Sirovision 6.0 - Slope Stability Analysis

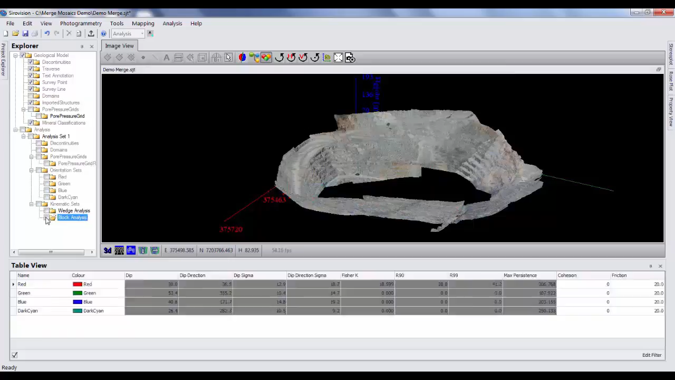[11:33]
So now I can see, uh, I have red and green blocks here in this case. So, uh, red, uh, for unstable, green for stable. There's also amber if it's stable with friction. In this case, we don't have any of those. So I can remove the, the stable blocks if we're not interested in those by clicking the show kinematically free blocks.
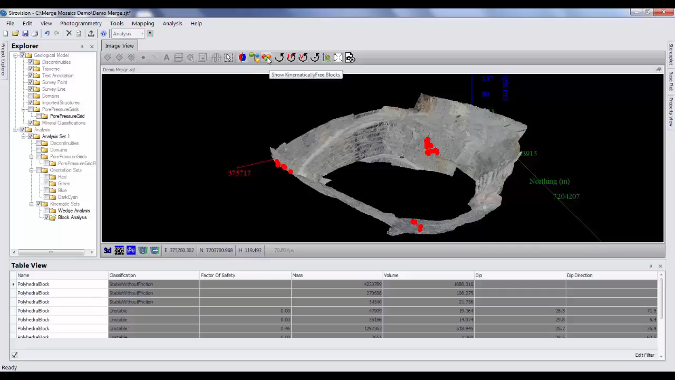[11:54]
So now I've got my, my red blocks, which are the marked as unstable.
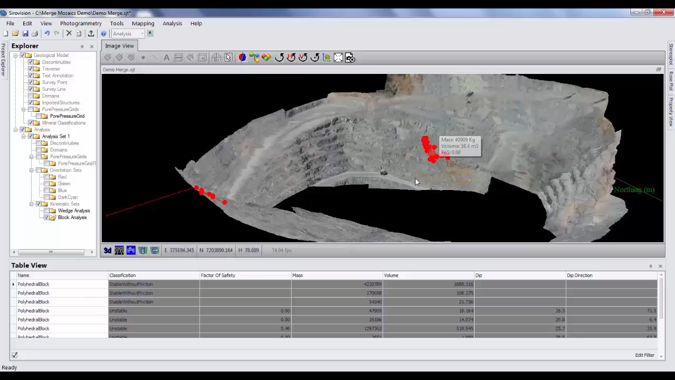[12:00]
So clicking on individual of those,
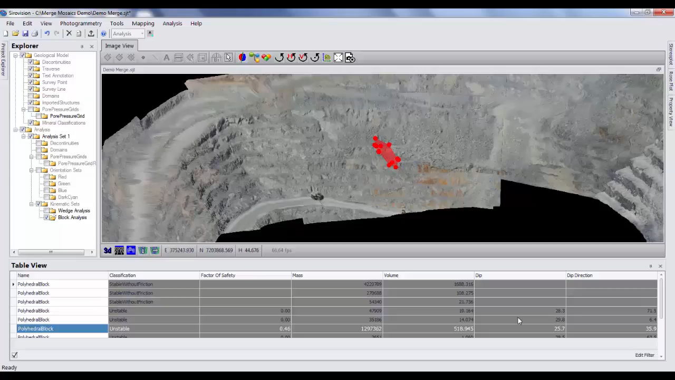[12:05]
I can see the mass and volume and sliding vector of these, of these blocks.
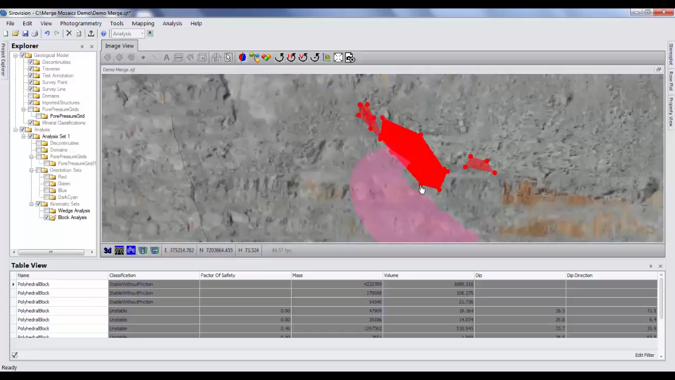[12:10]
So that's the, the very top level main functionality in the slope stability analysis tool in Syrvision six. The, the point trying to get across here,
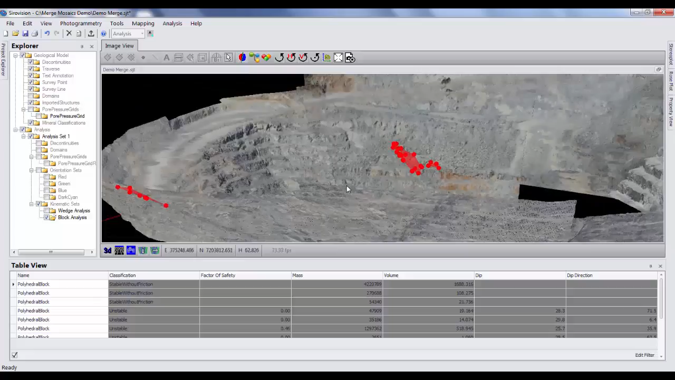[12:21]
the two major things is that with Syrvision now we can work with large, uh, 3d models and do analysis and large scale models.
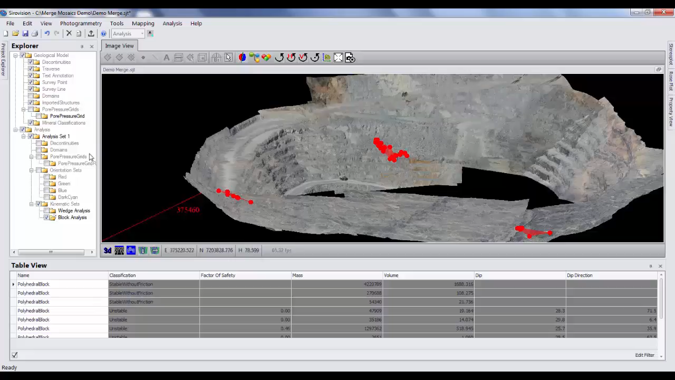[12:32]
Uh, and our workflow is that we build the model, we come in and we map our structures. Uh, when we map our structures, we create analysis sets. In this case, we built orientation sets, uh, here.
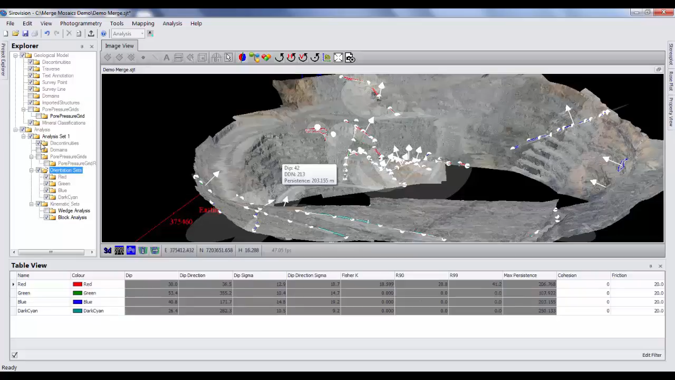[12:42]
And then once we have our orientation sets, we can run our kinematic analysis. So we did our wedge analysis to detect all the unstable and stable wedges in the pit, only the ones at daylight.
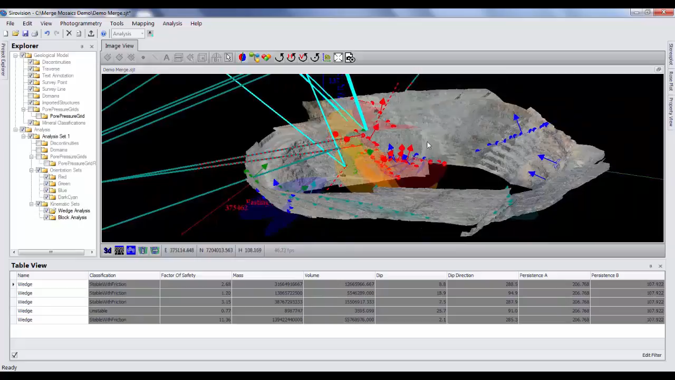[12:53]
And we can also do our block analysis. So the power here is that we, it's very quick and easy to detect most unstable
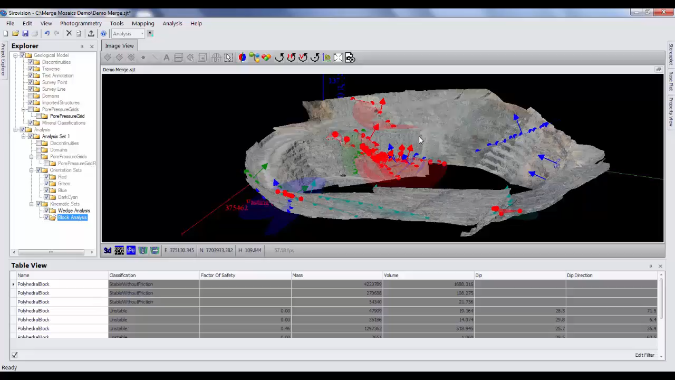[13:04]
features in large areas of, of 3d model. And lastly, Syrvision includes, uh, other more standard analysis tools such as stereoplod analysis, rose plot analysis,
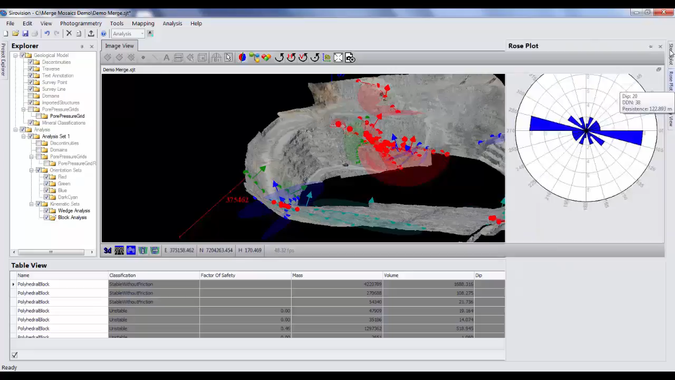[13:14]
and a whole range of other, other functions.